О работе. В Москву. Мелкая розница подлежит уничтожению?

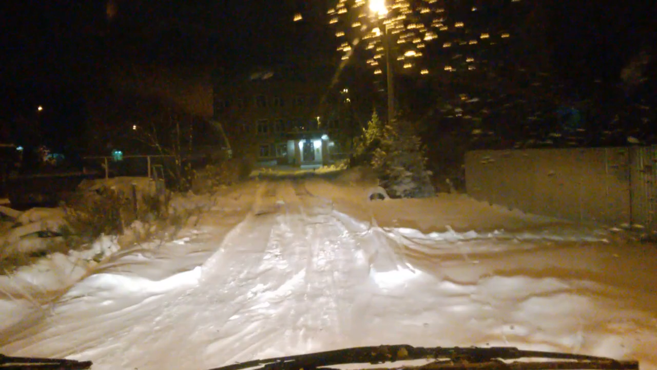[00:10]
всем доброго вечера если у кого-то вечер доброго времени суток в общем и москву снова собрались снимаю показать нашу зиму в конце октября елочки на улице все в снегу дорога
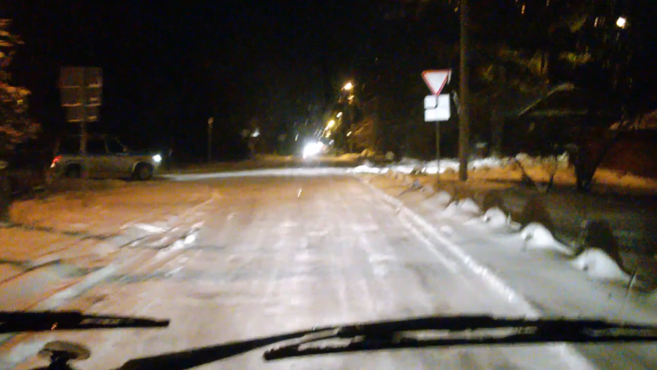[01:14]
начинаются раскопки будут перекапывать трубы и в основном все это идет по колодцам на дороге так что ждем раскопок да и вот то что мы у нас ремонт дороги центральной они его не успели до снега сделать единственный парк отдыха городе тоже не успели до снега сделать
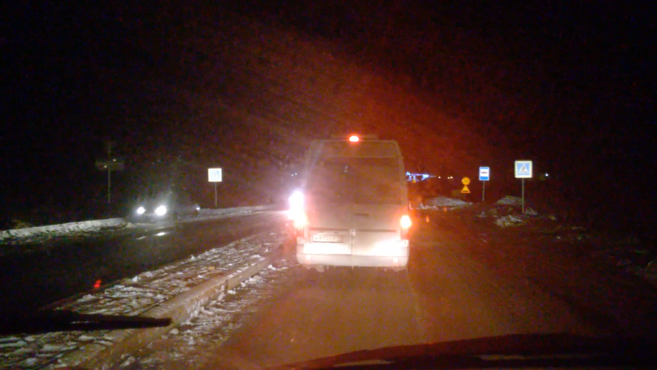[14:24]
хотела заснять чем нас встречает ты еще не кинешь мы там вот тут приезжаем чертов перекресток у ячуги как его раньше называли потом здесь сделали кольцо легче от этого не стало тоже все бились теперь они придумали сделать бордюр вот какой-то вот посреди дороги разделительная полоса точно правильно сергей тачку лишь один уже вот он не обозначен ничем на дороге
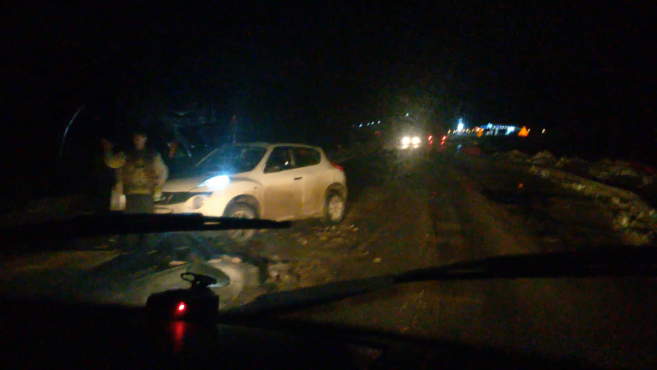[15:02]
ну прям наскочил вообще нет ни одного познавательного знака что здесь посередине будет полоса вот это разделительная шириной наверно она больше чем полметра идет
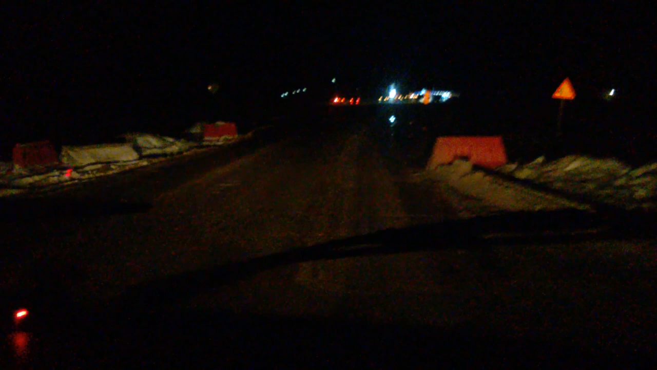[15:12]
еще что творят сами наверное не понимают
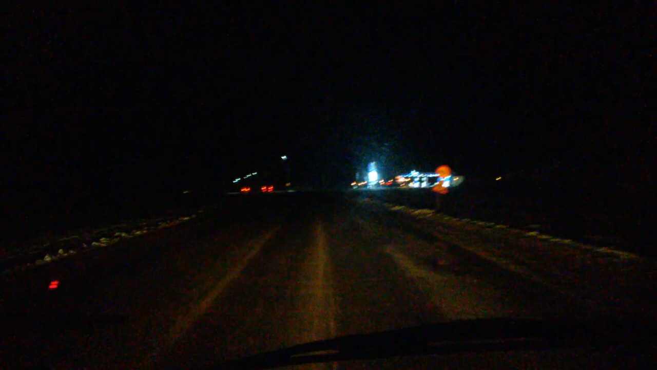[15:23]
хорошо еще что это вот вечером и не такое большое движение не знаю что тут видно снежок у нас есть но не такой такие конечно сугробы они подтаяли немного дороги не посыпанные дороги не очищенные просто раскатали
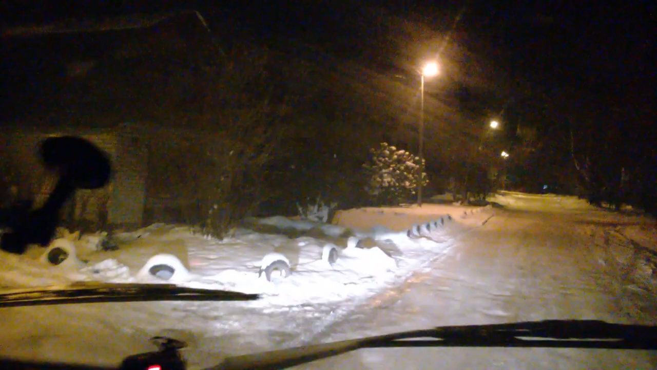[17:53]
чистое все покрыто снегом асфальта нет не видно вот у нас не чистили у нас улицу просто укатали тоже сейчас подморожено минус четыре поэтому более-менее нормально а так вот когда бы весь не распутится то вязнено все Мишу у нас уже похоронили сосед у нас скоропостижно скончался уехал работать в